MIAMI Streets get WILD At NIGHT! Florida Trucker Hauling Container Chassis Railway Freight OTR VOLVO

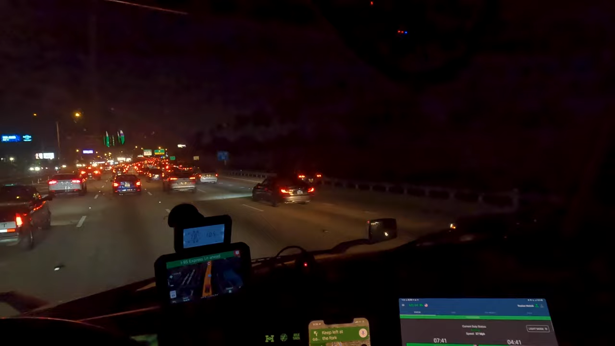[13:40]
so much i mean just like a hundred miles from fort lardale all the way here i mean it's horrible horrible place well i guess i got my answer there because all of these bikers are pretty much shutting down this highway look at all these four-wheelers and these these little uh crotch rockets oh my goodness dang they stopped the whole highway over there too bruh they're just wasting my time i can't believe it
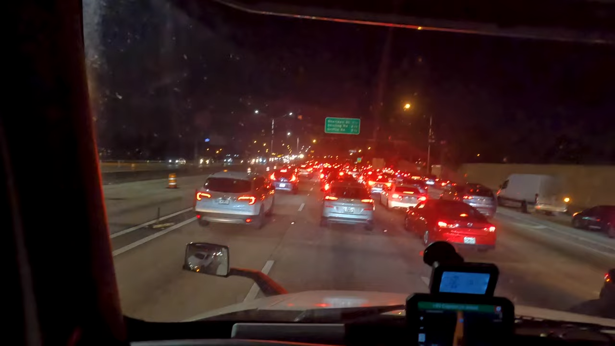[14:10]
oh my goodness bro why i mean i don't know if you guys can see it but it's literally right here they shut down this whole highway they're all doing burnouts and wheelies over there i'm stuck right here right where they're doing it i mean i wouldn't mind a show if i was much closer come on boys but i'm so far away can't even see nothing uh i remember those days when you mess around the more you mess around the more you find out yeah they're gonna find out would you just look at this
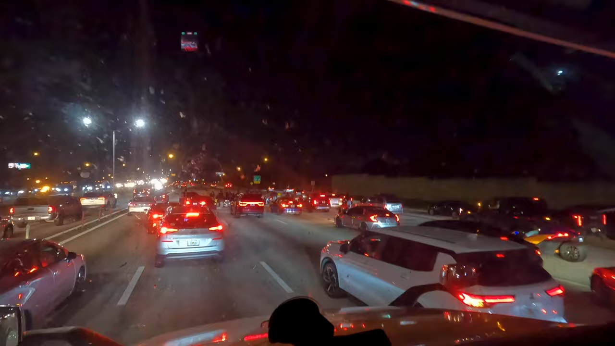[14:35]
mess oh somebody actually got hurt wow can
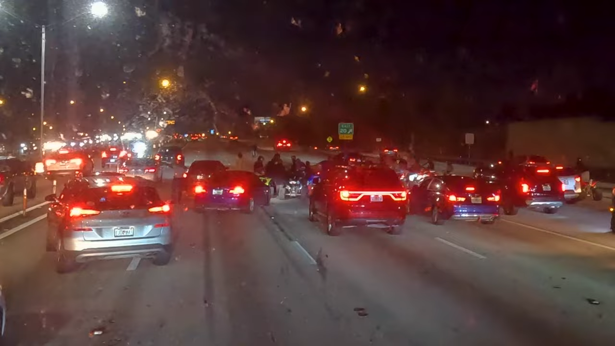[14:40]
you believe it somebody actually got hurt oh they actually hit a car okay wow oh my gosh oh this guy's undercover or something bro look at these people look at these people man they think they got some